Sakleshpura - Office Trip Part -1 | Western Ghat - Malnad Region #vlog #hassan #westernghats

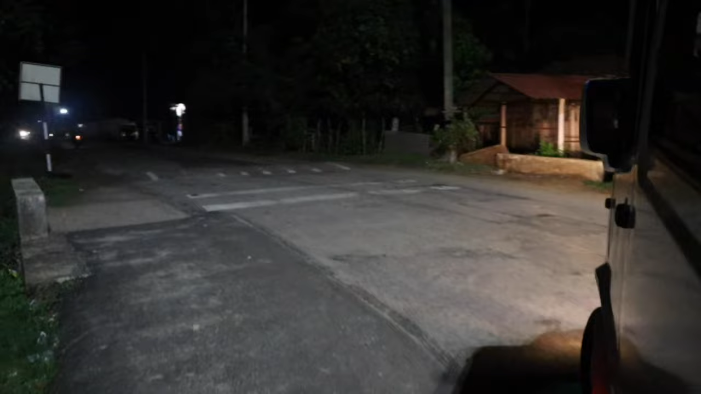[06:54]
কিছু দোকানও আছে, এটা হয়তো লোকাল কোনো গ্রাম। এখানে আর কোনো লাইট নেই।